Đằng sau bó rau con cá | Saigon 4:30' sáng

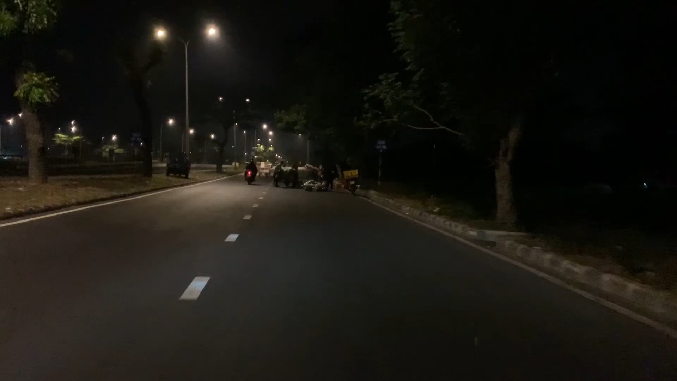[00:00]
người bán ra đường luôn đó anh chị. À, hiện tại thì em đang có mặt trên đường Nguyễn Văn Linh nè. Hôm nay thức dậy sớm để chia sẻ đến anh chị một
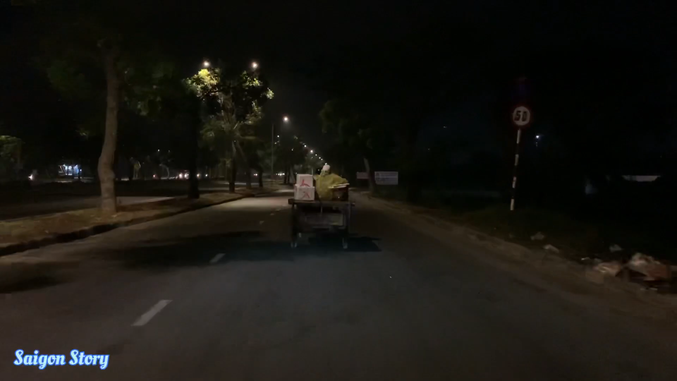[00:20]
video về cái cảnh mà gốc phức của những con tôm con cá bó rau của anh chị. Phía sau lưng em chạy ngược lại là quốc lộ 50.
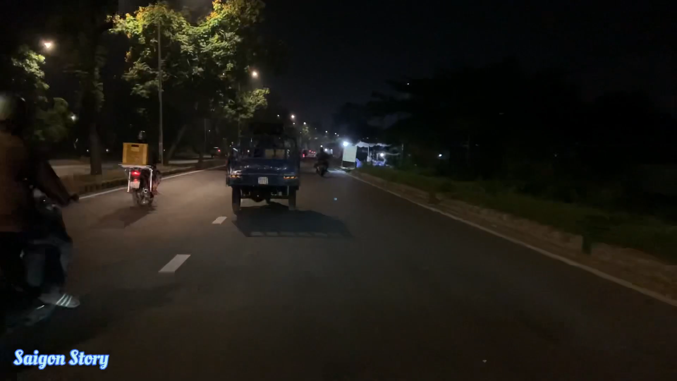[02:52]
Đây là đường Nguyễn Văn Linh đó anh chị, khoảng chừng cách 10 năm trước á. Giờ này không dám đi con đường này đâu.
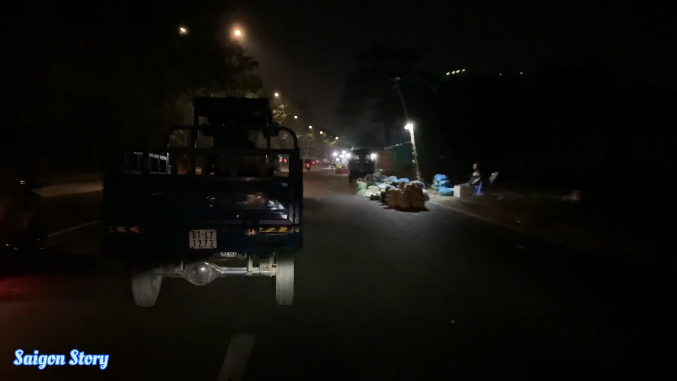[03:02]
Đèn đuốc rồi chưa có. Nhìn hớn.
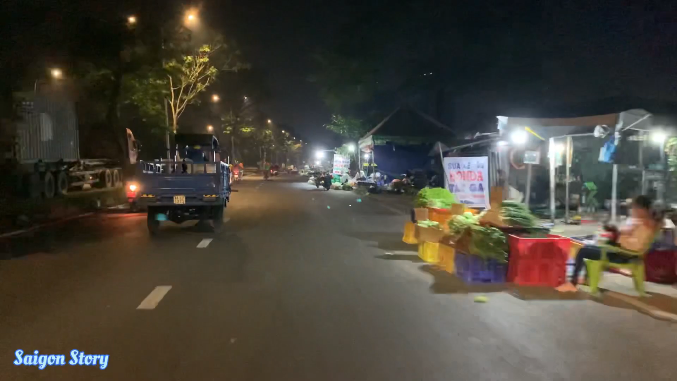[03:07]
Trời ơi.
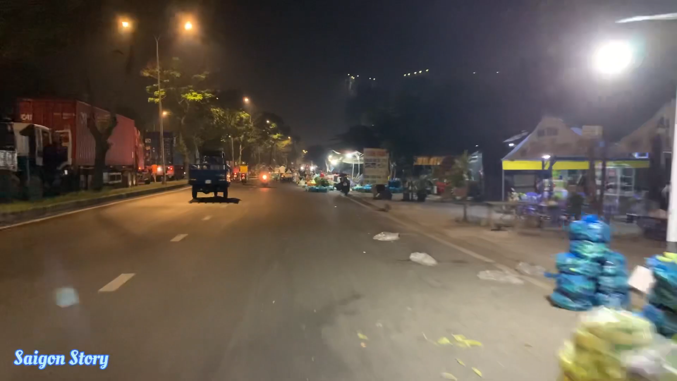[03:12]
Chưa anh chị, tại cái khúc vừa rồi là rải rác thôi một vài tiểu thương. Ở đây nè.
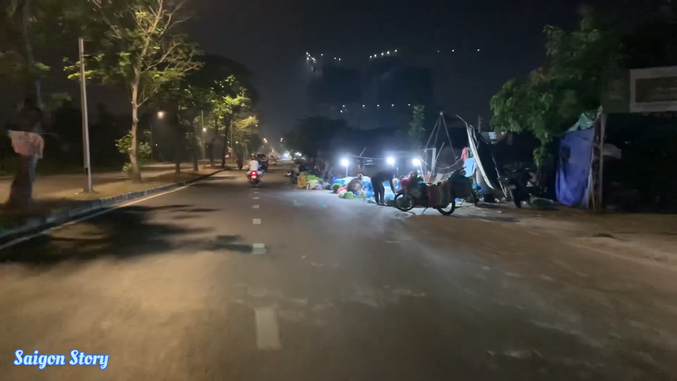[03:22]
Xe công chạy nhiều quá chị. Khu vực này thì khu vực chợ đầu mối đó anh chị, chợ Bình Điền.
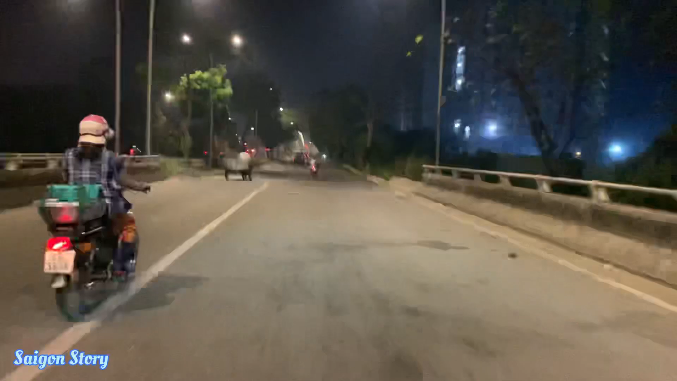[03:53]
Để mà mọi người có cọng rau, có con tôm con cá thì gốc phức đó. Ngược lại cô chú anh chị mình phải thức một sớm để vận chuyển những cái mặt hàng dưới quê lên, rồi lên đây lại phân bổ rồi những người ở khu vực địa phương ra đây lấy về để mà bán buổi sáng.
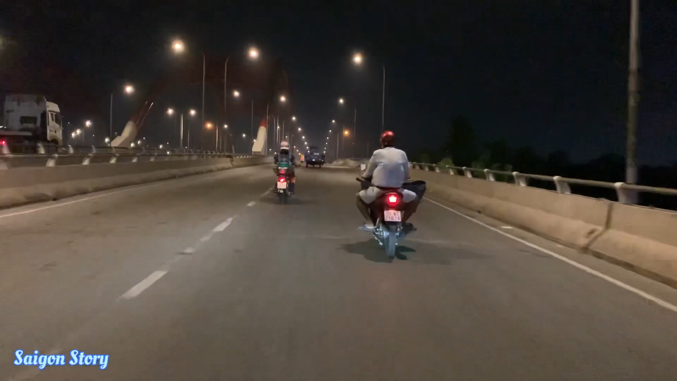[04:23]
Thì nó cả một quá trình dài á, thì nó vận chuyển từ ở quê lên á để cho kịp bán buổi sáng. Mọi người bán trên cầu luôn nè. Thấy có vài cái đống rác có vẻ như là đi về rồi đó anh chị.
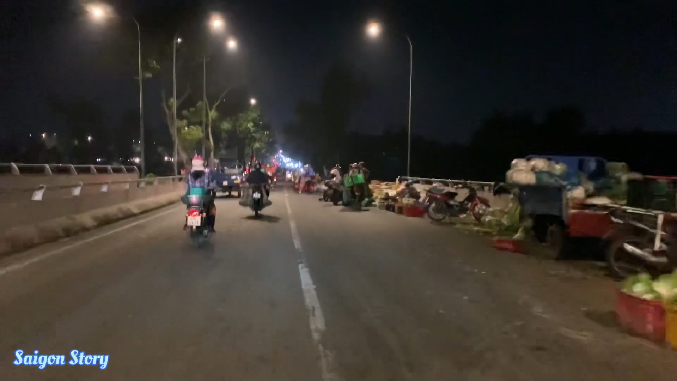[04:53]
Bốn giờ rưỡi sáng mà tấp nập anh chị, vui á. Trời ơi, ở phía trước nè, nó không phải kẹt xe nhưng mà nó ùn xe.
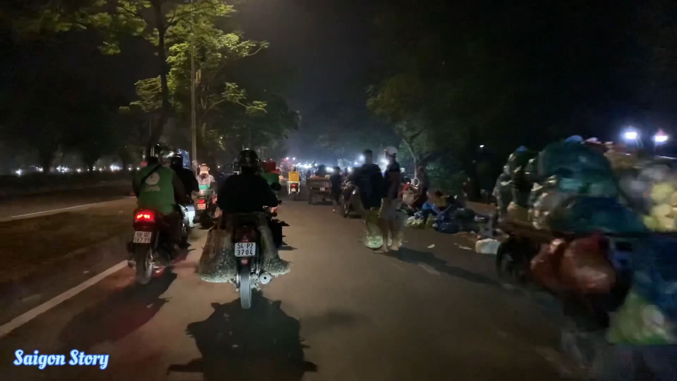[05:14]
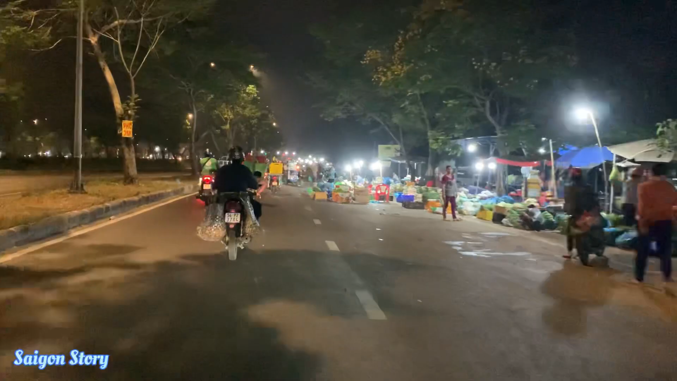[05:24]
khác cái chỗ là người ta không có bán nhỏ lẻ, ta lấy mối không lấy nhiều, đủ các loại mặt hàng luôn, cả hải sản, tôm cá.
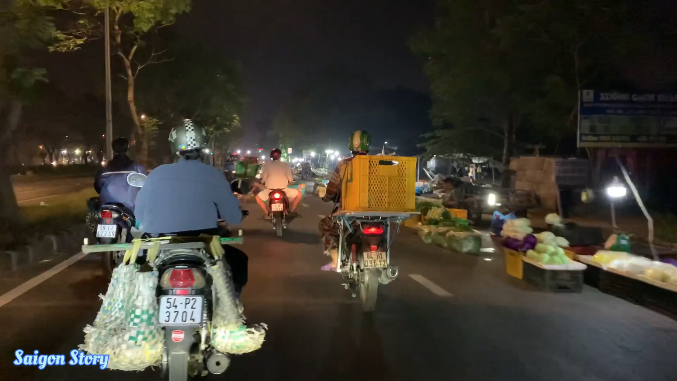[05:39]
Thì mấy cái chiếc xe ba gác, mấy xe tải á, thì người ta bọc bạc á, đó là những cái tôm cá đó gì. Còn đây là những mặt hàng rau củ hàng bông. Thì thấy nguyên đoạn dài luôn nè. Ký hành 28.000 ký ớt.
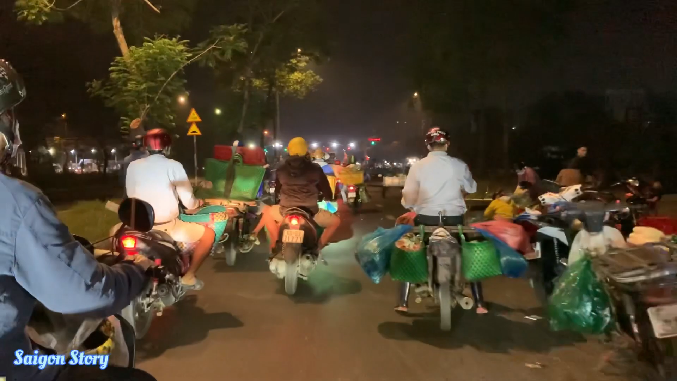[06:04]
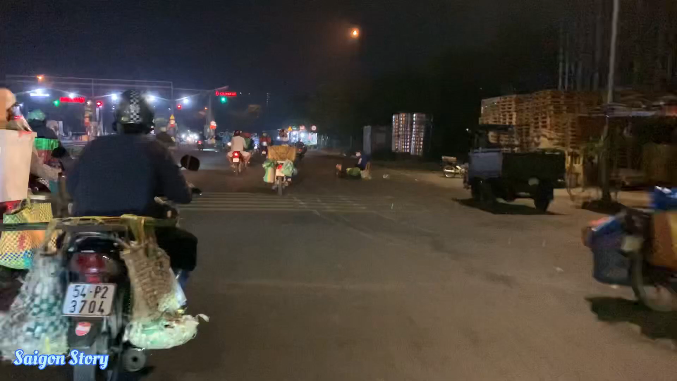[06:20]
Đó, thì thấy người ta chở rồi. Trời ơi, nguy hiểm.
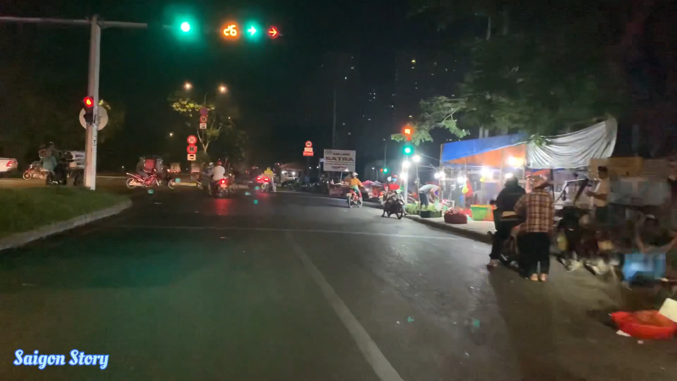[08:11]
Trong chợ Bình Điền trong đó là anh chị cũng biết rộn ràng luôn. Còn này là em chia sẻ về cái
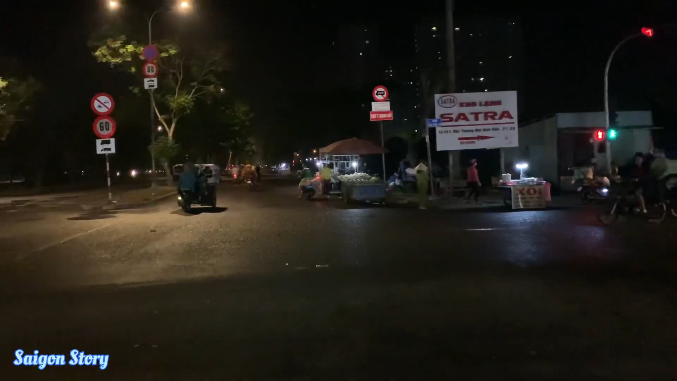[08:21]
ô, mấy cô chú dừng đỏ quá, chở hàng bông công an không bắt hay sao, tai nạn không vấn đề xảy ra hay sao, cứ dừng đèn đỏ không.
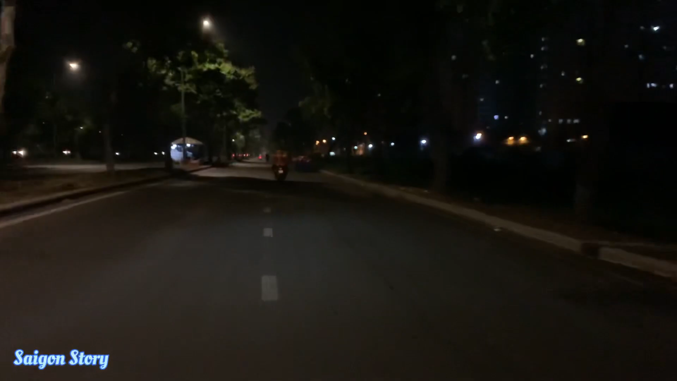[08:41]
Hết gà luôn, xe mới đi được, chở quá trời chở mà. Sương mù nữa đó anh chị. Sáng nay cửa ngõ phía tây của Sài Gòn sương mù nè. Hàng bông cũng nhiều. Trước mặt em là cái chỗ cầu vượt quốc lộ 1 với Nguyễn Văn Linh đó anh chị.